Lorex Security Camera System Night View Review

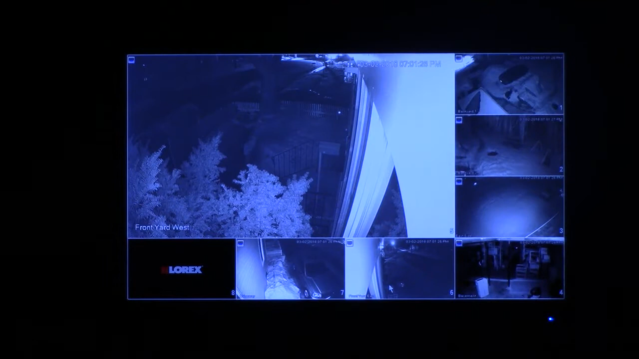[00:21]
what you're currently seeing here is my LOREX security system
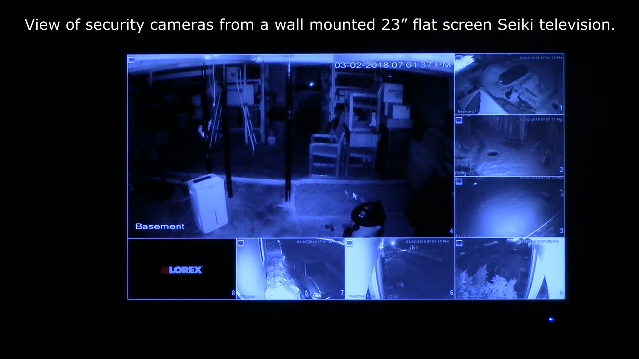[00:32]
it's a 2K IP security camera system with 8
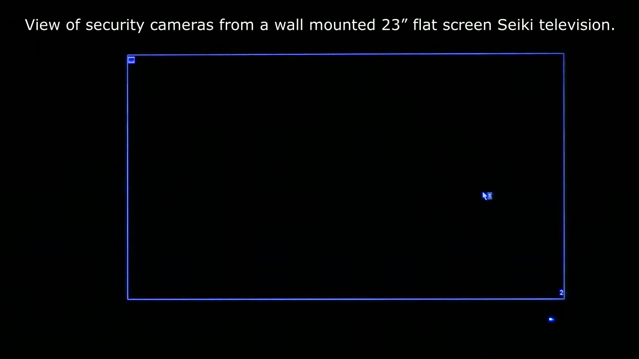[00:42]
channel NVR and 4 HD outdoor 3 megapixel cameras cameras
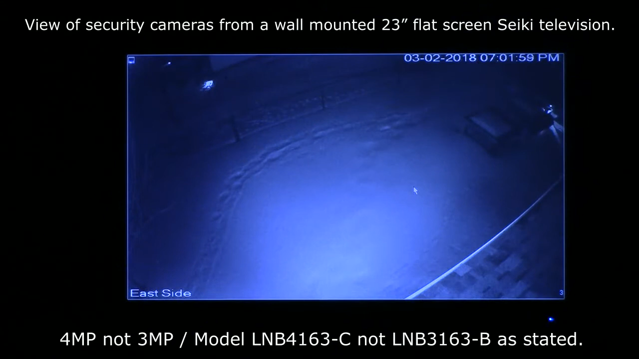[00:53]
1 through 4 are LNB3163B they're 3 megapixel
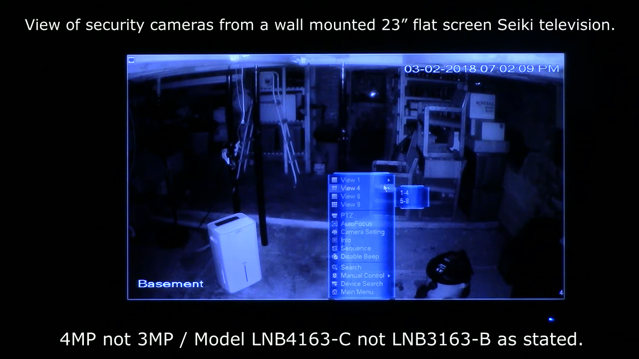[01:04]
HD IP security cameras now the cameras 5 through 7 that you see
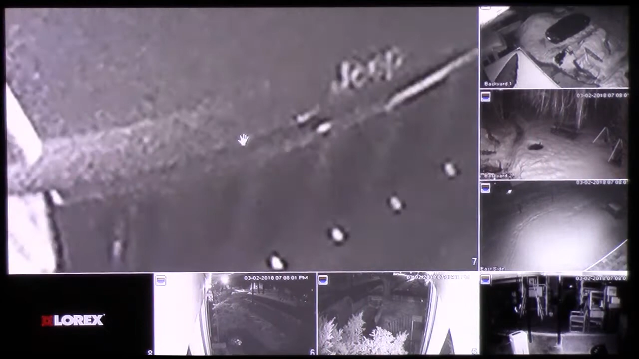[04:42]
Most of these cameras are located up on top of a 45 foot TV tower. They're probably located about 30 feet up the tower. That will just give you an example of the zooming capacity of the cameras.
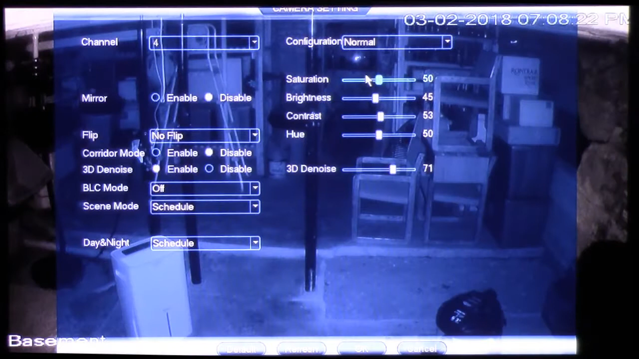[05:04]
One thing that I would say is if you get this system you'll definitely want to go into the menu system and play around with the different settings.
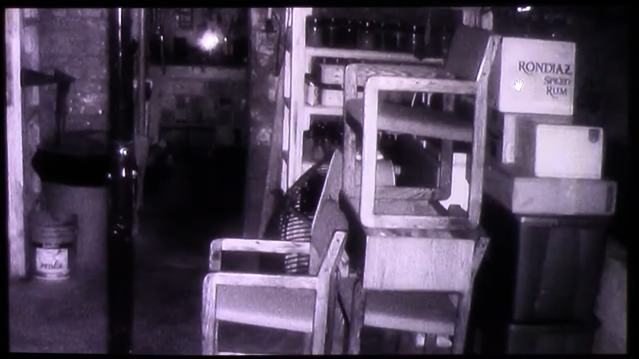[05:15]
The different settings will allow you to be able to narrow in exactly how things will look.
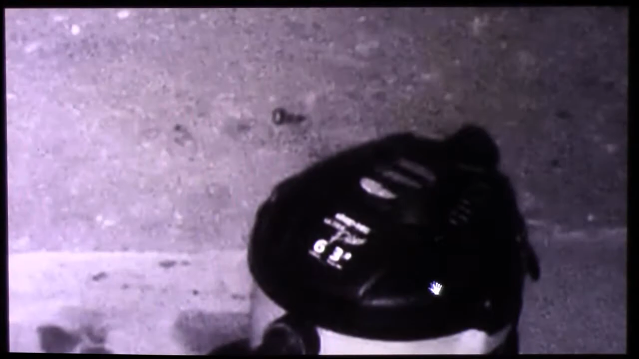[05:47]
This just gives you an idea of the capability of zooming in and reading certain items.